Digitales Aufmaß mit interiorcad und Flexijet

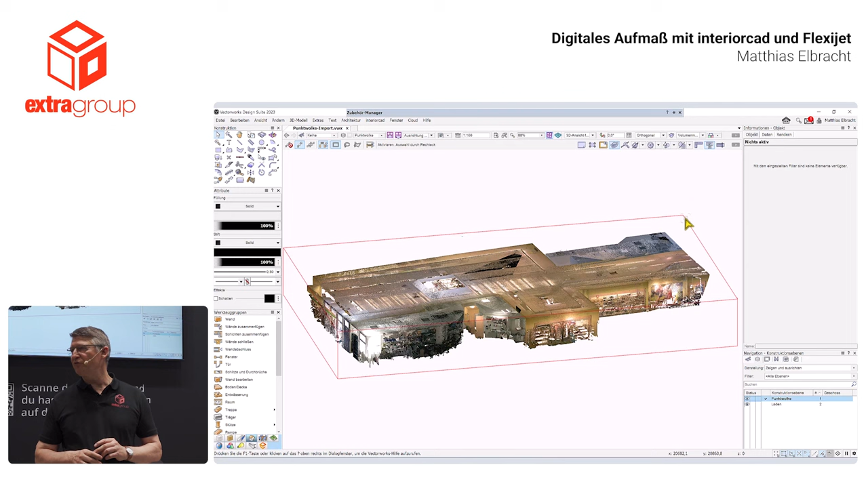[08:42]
Das ist die sogenannte Schnittbox. Und die Schnittbox ist so angelegt,
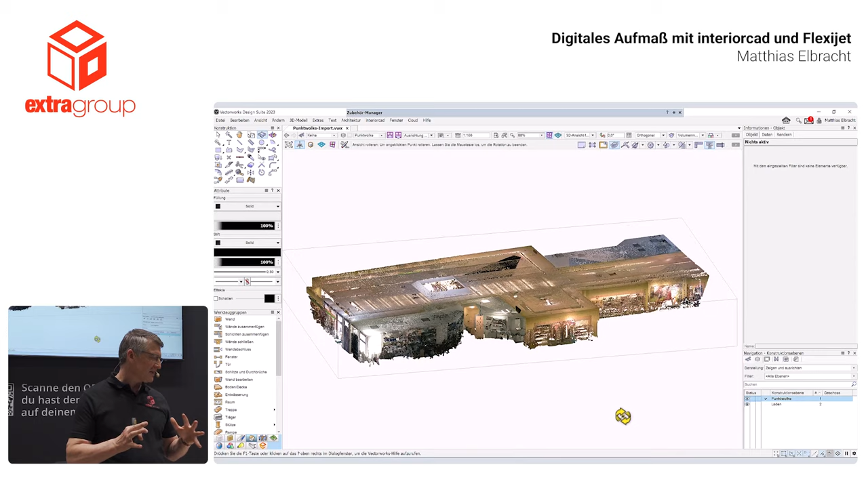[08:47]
dass ich die Seiten anklicken kann und letztendlich das
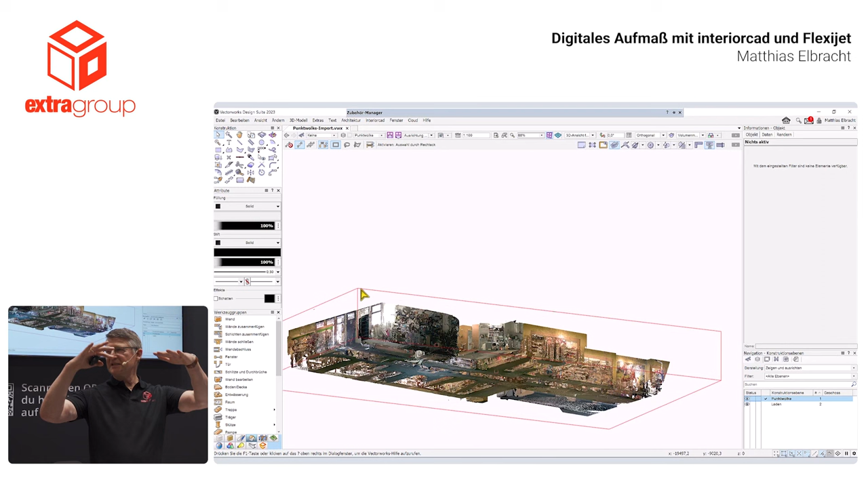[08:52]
Ganze einschneiden kann und so letztendlich auch die Decke zum Beispiel ausblenden kann. Und ich kann auch den Boden ausblenden.
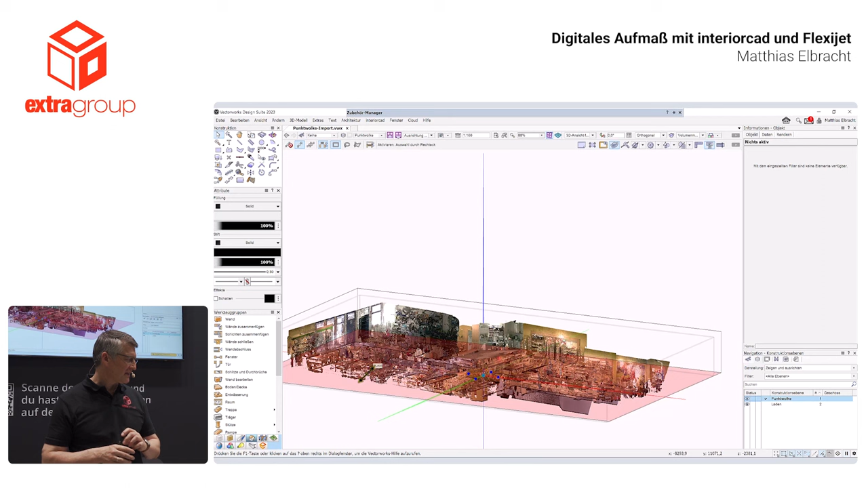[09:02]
Ich kann jetzt auch mal detaillierter da reinschauen und das so begrenzen, wie ich das letztendlich brauche. Hier jetzt die Decke einfach runtergezogen.
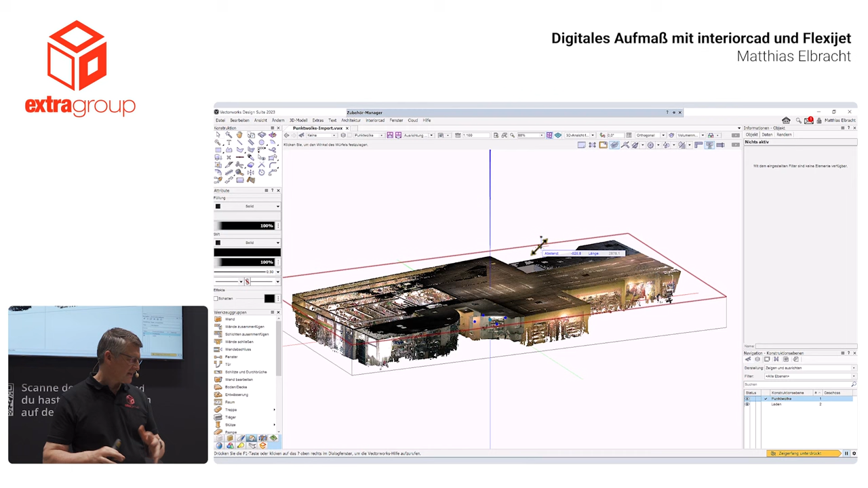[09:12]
Wer mit Interior Cut unterwegs ist, der weiß, mit der gedrückten Z-Taste kann ich da den Zeigerfang unterbrechen und so kann ich da sehr intuitiv rangehen.
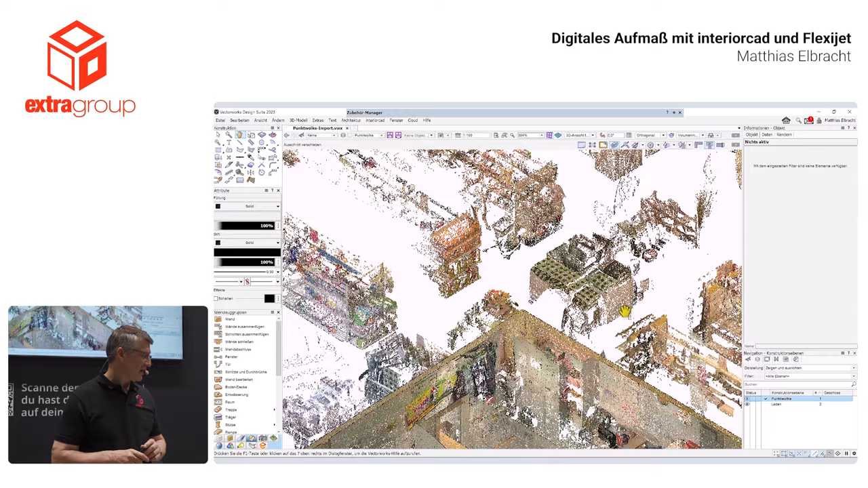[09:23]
Hier sieht man mal so diese Detaillierung. Das sind natürlich alles Sachen, die jetzt eine Punktwolke einfach mitnimmt. Und das ist der ganz, ganz große Vorteil.
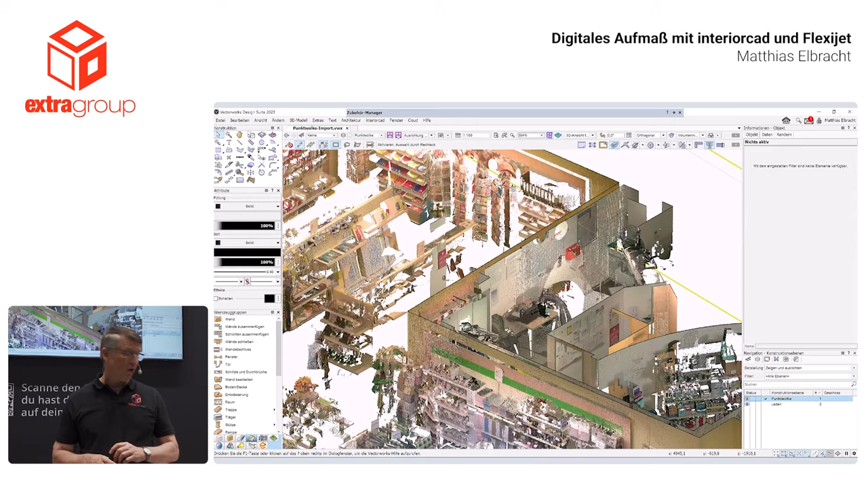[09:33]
Ich klicke letztendlich auf den Knopf zum Auslösen dieser Rotation und automatisch wird alles mitgenommen,
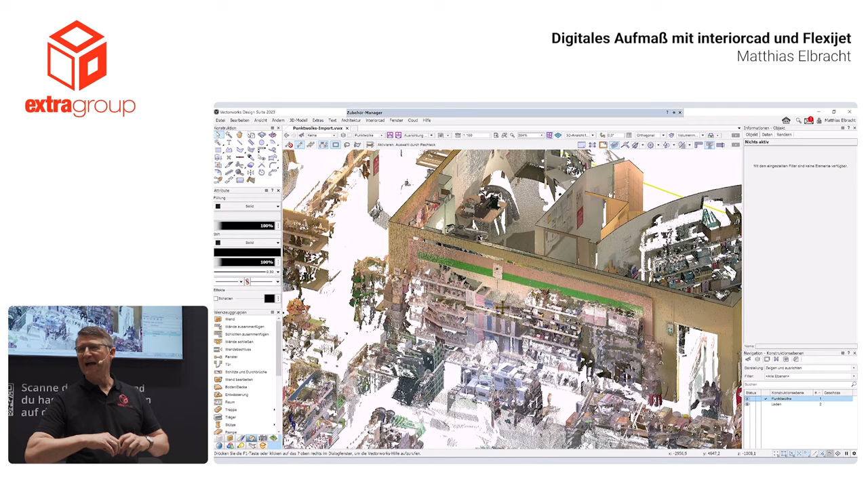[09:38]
was letztendlich im Bereich des Lasers zu sehen ist.
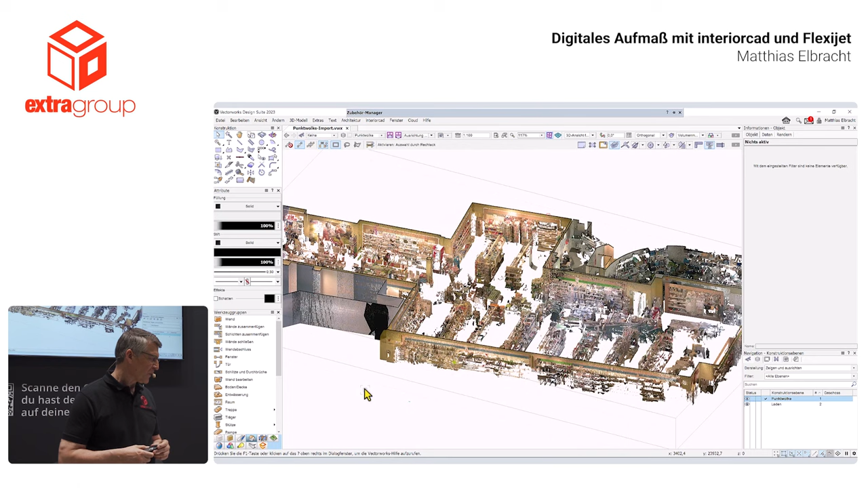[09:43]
Und wenn wir jetzt eine einfache Aufmaß haben wollten von dieser Gesamtgestaltung beziehungsweise von diesem Laden,
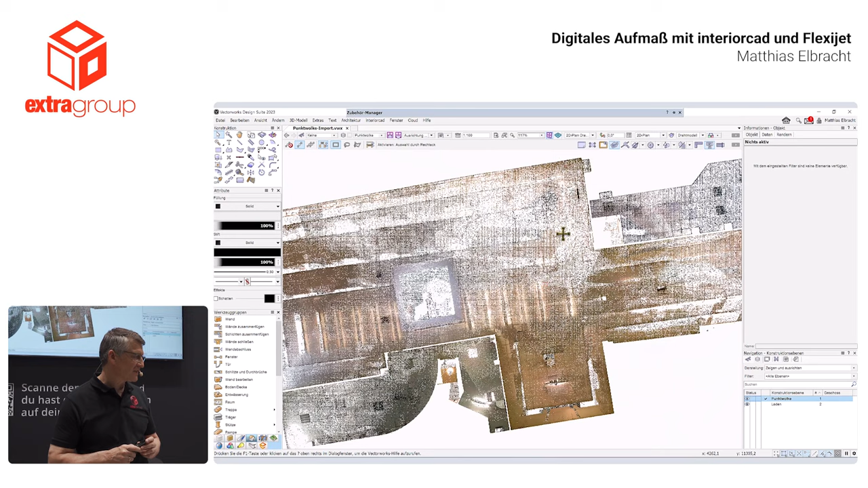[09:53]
dann richtet man zunächst einmal diese Punktwolke aus.
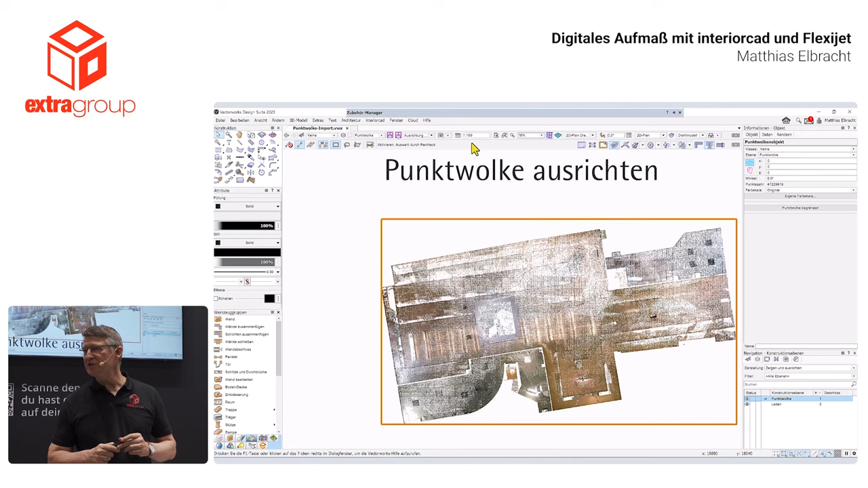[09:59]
Die liegt jetzt noch nicht so ganz optimal im Raum, was jetzt nicht unbedingt nötig wäre,
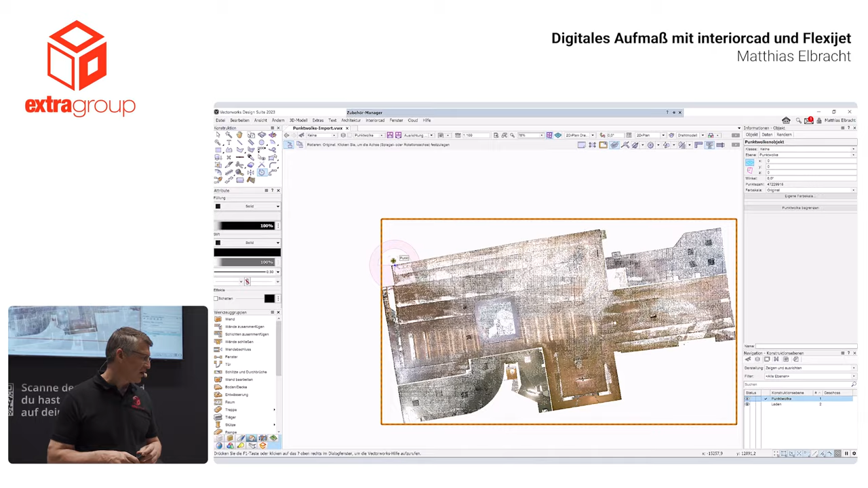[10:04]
macht sich aber nachher ganz gut im Layout.